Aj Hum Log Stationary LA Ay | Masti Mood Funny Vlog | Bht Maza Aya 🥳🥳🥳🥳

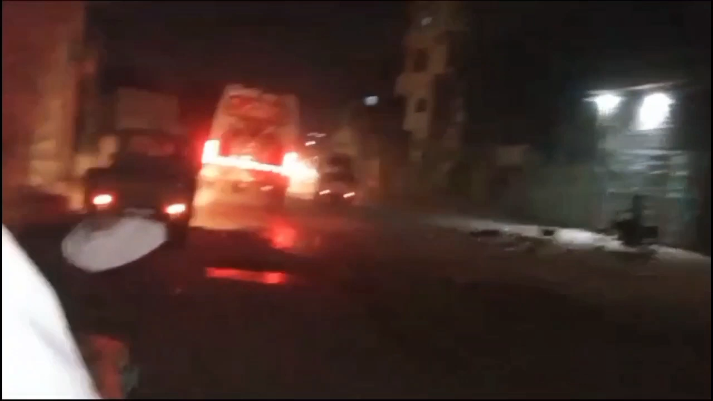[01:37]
थी और जैना अभी रश कुड़ी हो रहा तो जो बस